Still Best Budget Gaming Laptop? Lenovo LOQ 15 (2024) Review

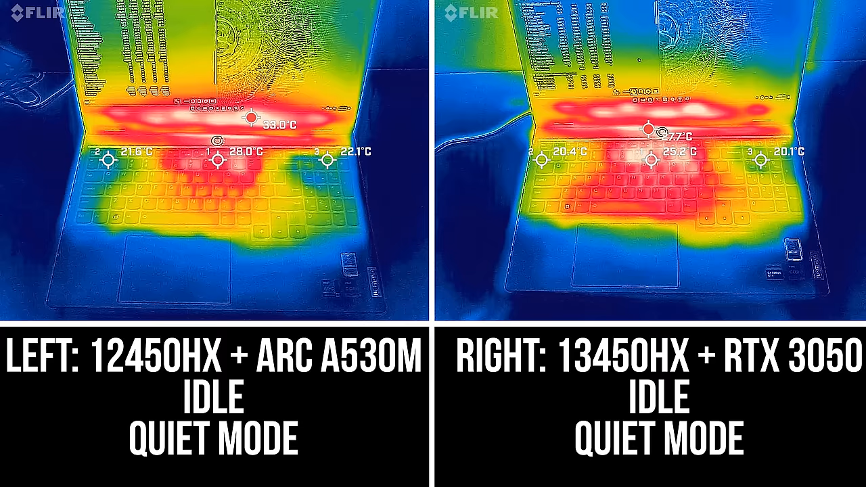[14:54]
Most laptops I test are in the low 30 degrees Celsius range on the keyboard at idle, and both of my locks were below this and cool. The Intel Arc version was notably warmer with the stress test running in the lowest quiet mode, but I wouldn't classify it as hot. It's a similar deal in the higher balance mode too, but again neither are hot to the touch. Performance mode was a little warmer on the Arc version too. The Arc laptop is using more CPU power, but less GPU power. There's not much of a difference with both laptops running in custom mode with all available power sliders set to maximum.
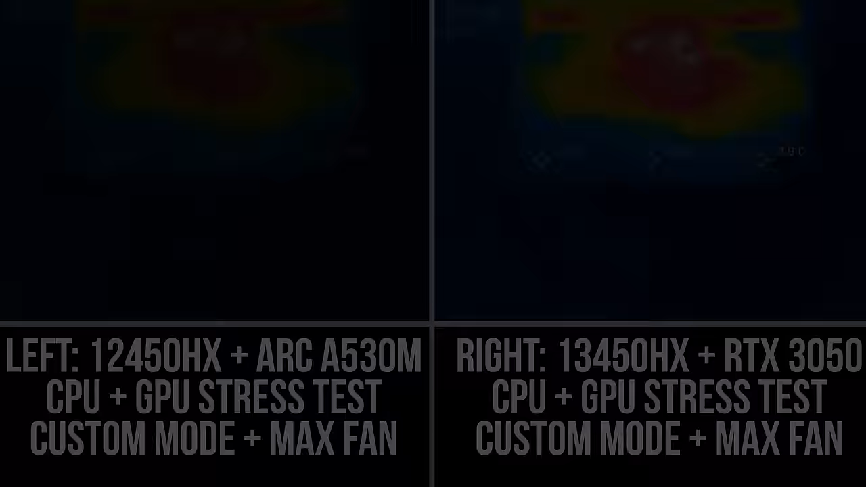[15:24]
Setting the fans to maximum is a little cooler, more so for the Arc model, but it gets louder too. Let's have a listen.